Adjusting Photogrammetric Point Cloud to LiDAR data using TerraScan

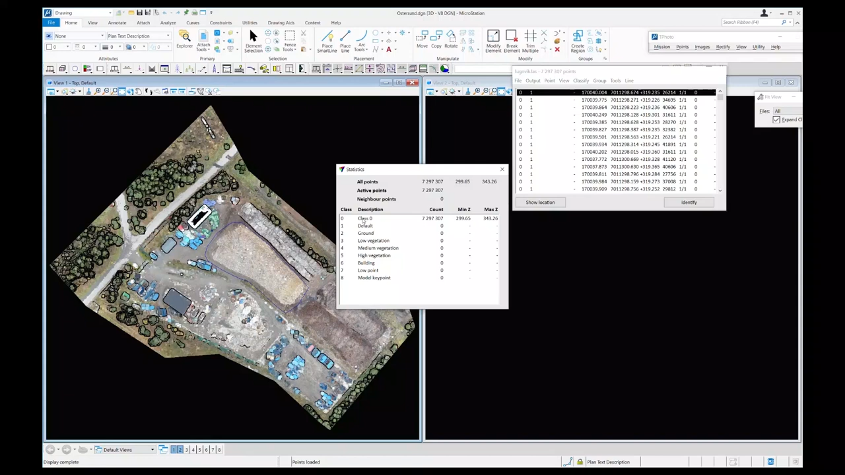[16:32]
The point cloud has only one class, class number zero. And this was maybe a little bit fast. I used a tool in Terescan called fit using targets. Here I want to measure the targets manually but you
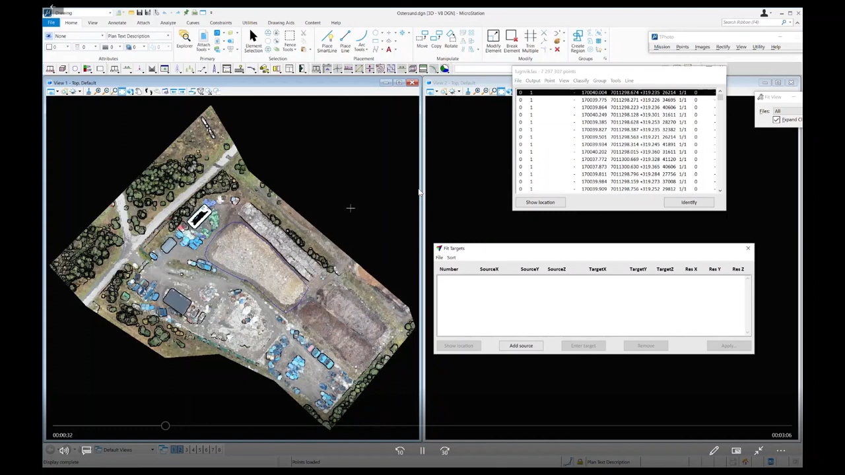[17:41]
In this case we have some painted targets on the ground and I am going to measure them manually in the point cloud. So here is my list and I want to zoom in to the targets and click at the position. And this is the source which is the LiDAR or the photopoint cloud coordinate is referred to as source and the ground control point coordinates are referred to as target. So when I do the measurement. So when I do the measurement I get the source XYZ and here you can see the set coordinate is zero.
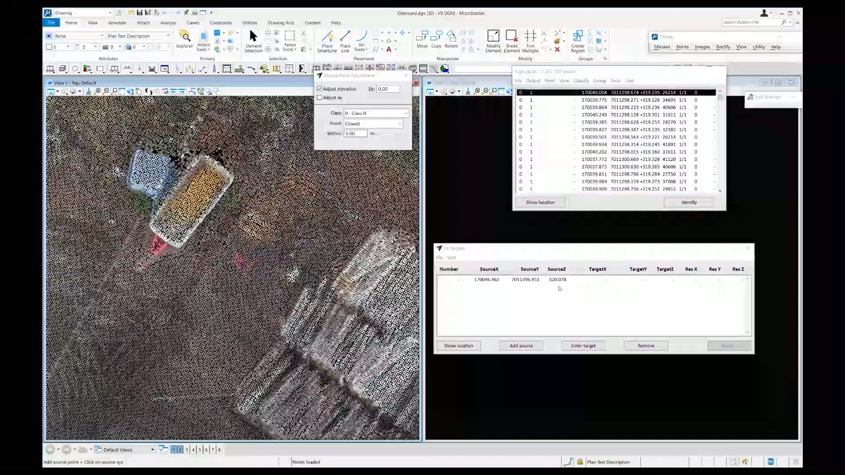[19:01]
So when I click here now, you see that the source gets a Z coordinate of 320 meters which comes from the point cloud. So I will do the measurement of all these five targets I have in the area.
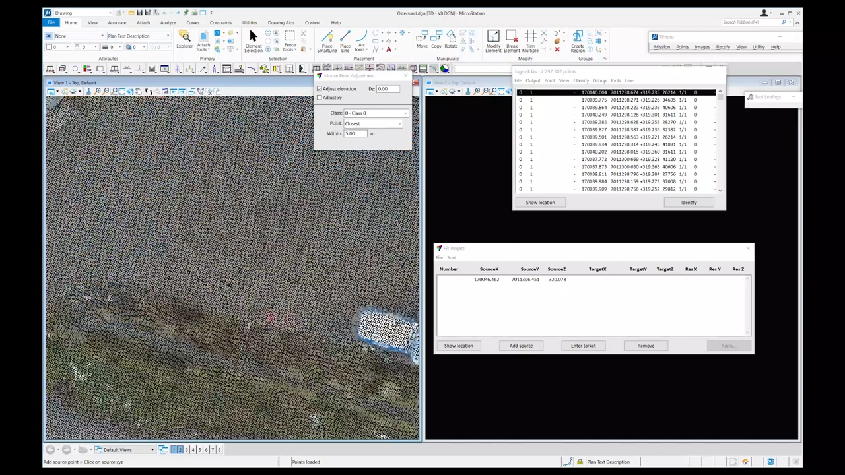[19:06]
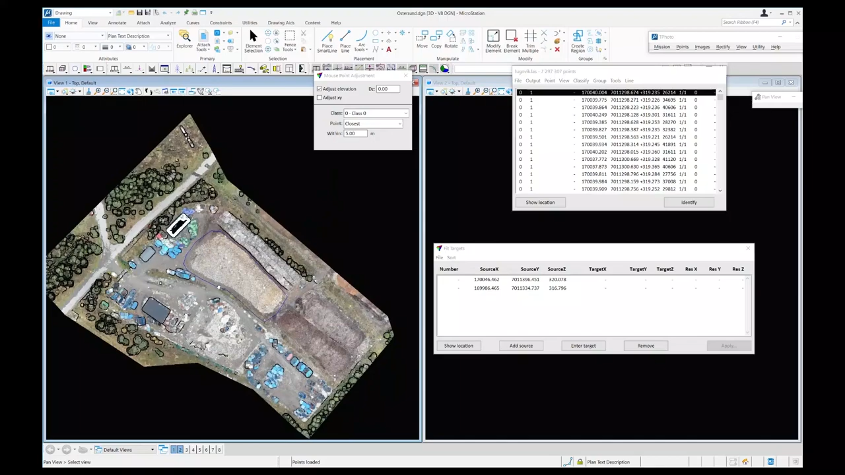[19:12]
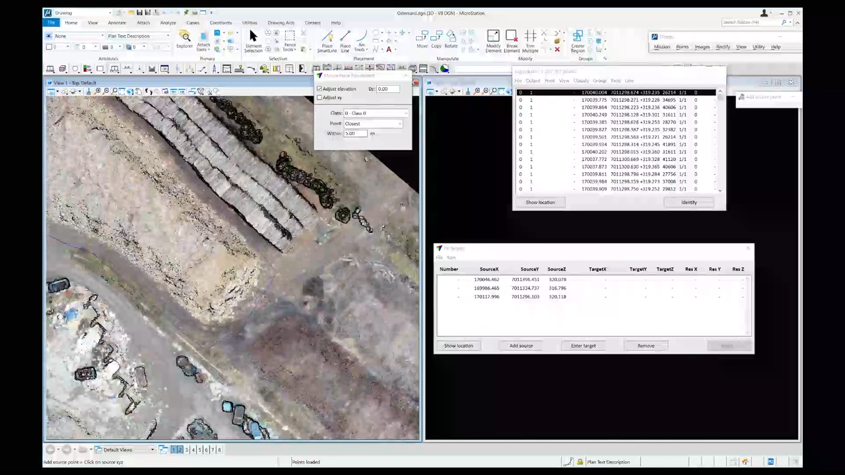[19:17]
And I can do this in any order. So now I would like to pair these measurements with some ground control target coordinates. And in this case I'm going to read a target XYZ file which holds the control point coordinates.
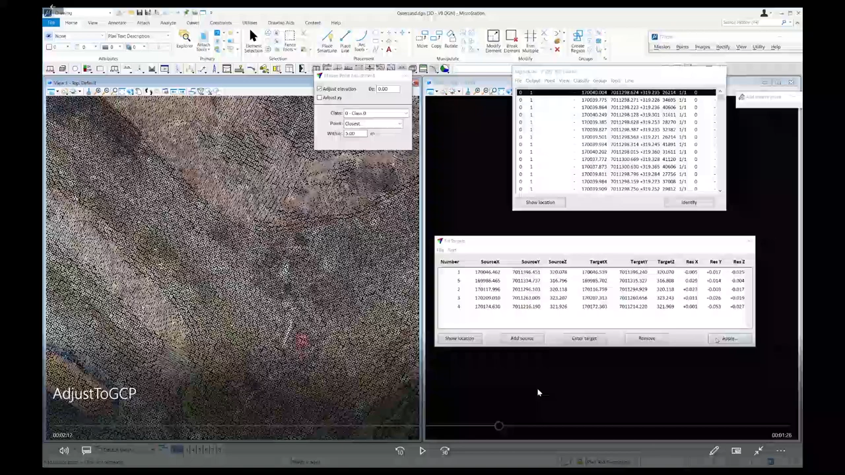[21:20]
Or I could also save the rubbish sheet file. Which will be a delta east and delta north and delta elevation file. Or I can just apply the corrections directly. I can choose to do only the translate and rotate or I can also combine it with the rubbish sheet fit. I could choose to apply it on loaded points and if I have trajectories I could also include those.
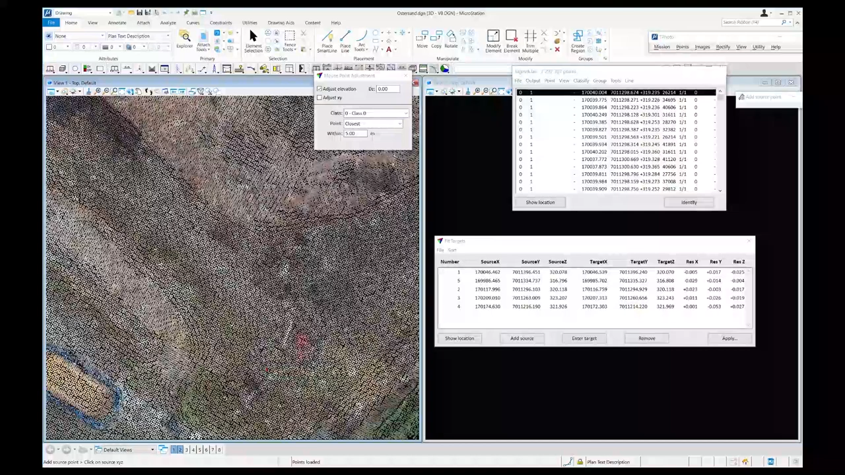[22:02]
Before doing this I can show you where you have the mismatch between control and target or source and target. So I turn on the ground control points which I have in the design file. And I can also show you the locations of the source measurement and the target coordinates.